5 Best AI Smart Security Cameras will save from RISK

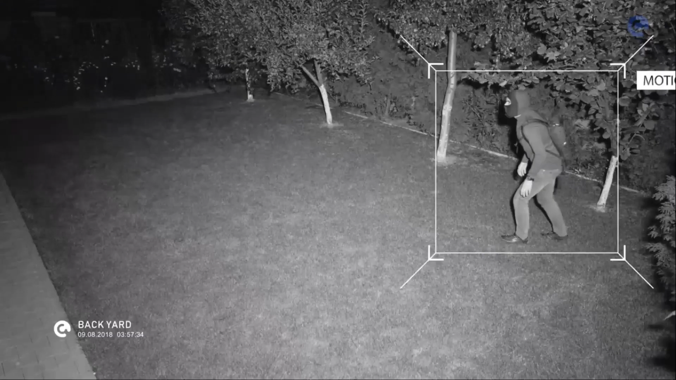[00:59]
When iCloud Cam sees an unknown person, it starts recording and sends a notification containing the images of the event,